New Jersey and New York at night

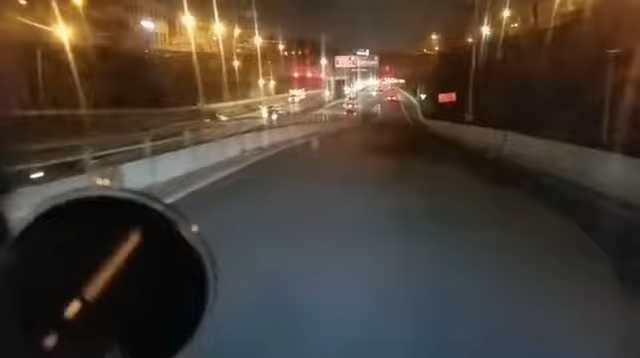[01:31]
They can honk the horn, a horn with the best of them. Sorry about that. I dropped my phone. Getting ready to go into and through the Lincoln Tunnel. Now, those that were with me earlier today will remember that somebody decided that they were going
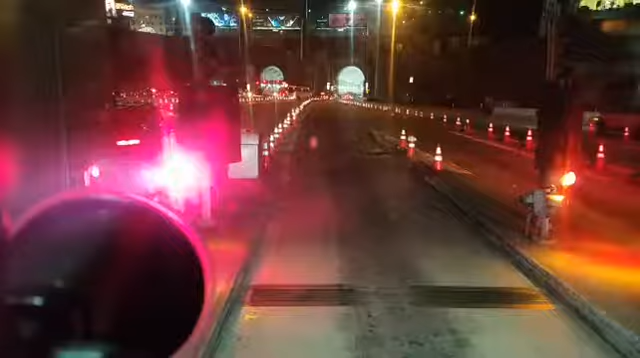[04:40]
No, I just bent it a little bit. It just turned it in a little bit. That's all I got. Thank you. When they built these tunnels and these toll plazas, I don't think they really had any idea that people are actually going to use large vehicles to come through here.